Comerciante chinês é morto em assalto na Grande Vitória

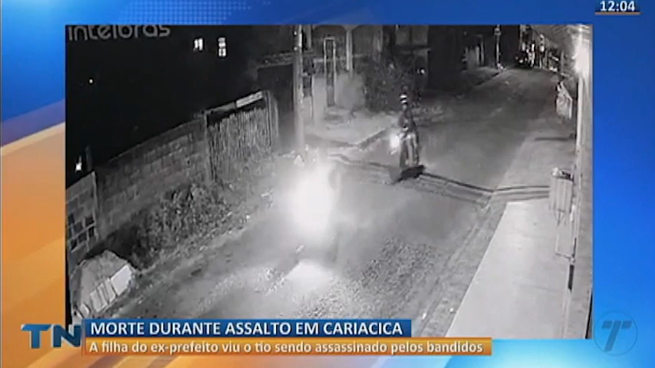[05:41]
Eles rodavam pela rua do bairro Santo André, perto de onde moram. Passava um pouco das 9 horas da noite. Logo que entram nesta rua, são seguidos por dois homens em uma moto. Eles teriam tentado fazer Carlos parar, o que não acontece. Um único tiro é disparado pelo carona da moto. Acerta a cabeça, atingindo o olho da vítima. Passa a poucos metros da cabeça da criança. A morte de Carlos é instantânea. Ele perde o controle da moto, bate em um poste e cai.